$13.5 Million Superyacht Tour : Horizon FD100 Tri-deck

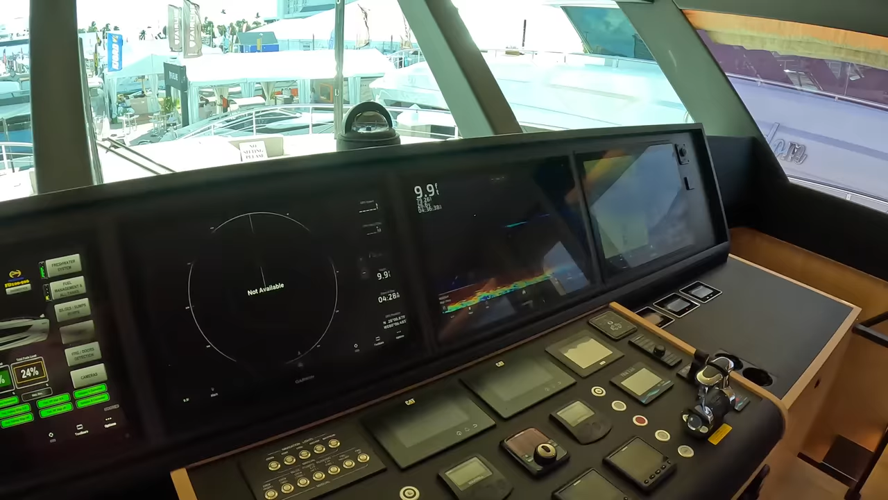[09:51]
But again configure those however you will. Engine instrumentation displays on these CAT instruments. We've got throttle controls.
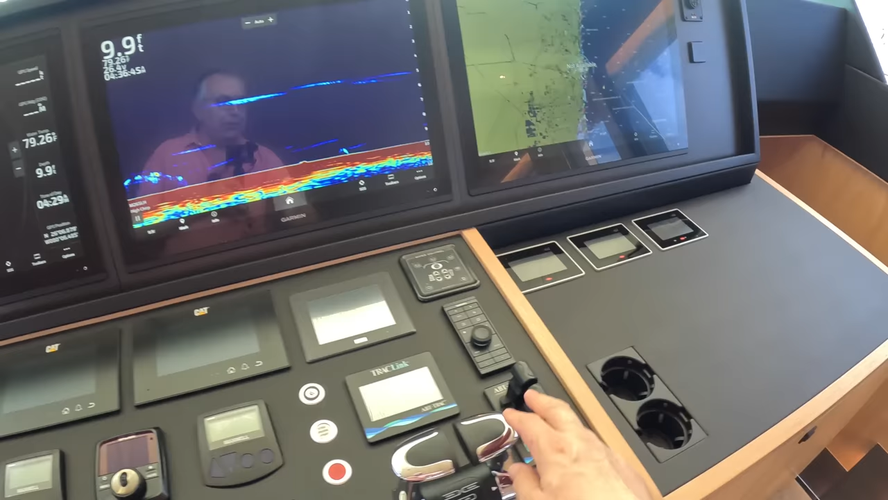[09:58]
On screen: depth 9.9 ft
We've got the bow and stern thruster controls on here as well.
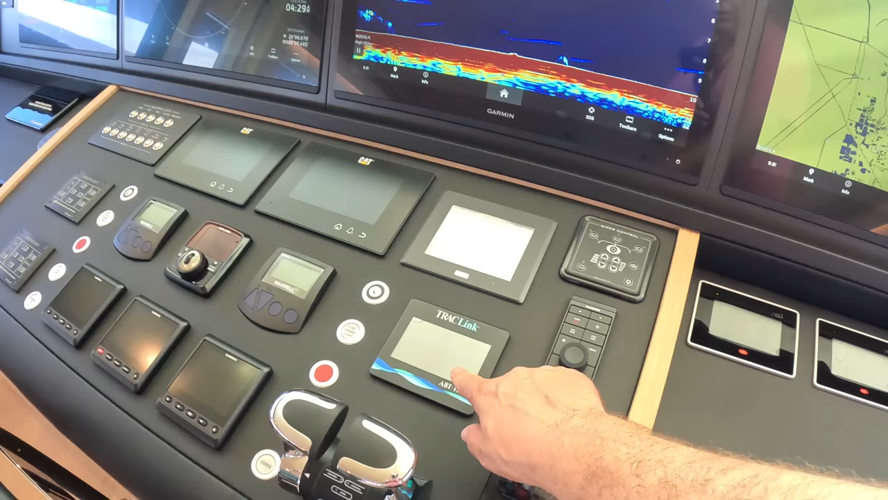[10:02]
She's got the track stabilisation. So fin stabilisers and the big vertical wheel.
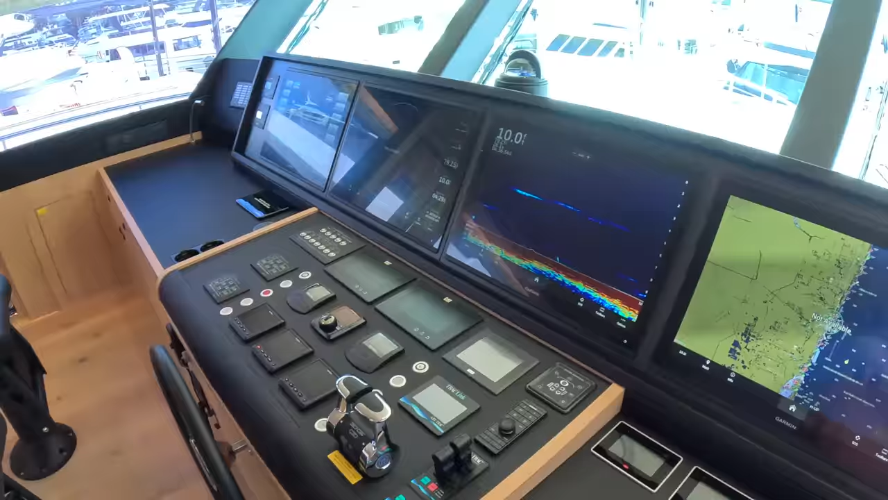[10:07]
And these always have these forward sloping screens. So you've got a great view out and you don't get the sun beating in on them in quite the same way as you do when the screens slope backwards.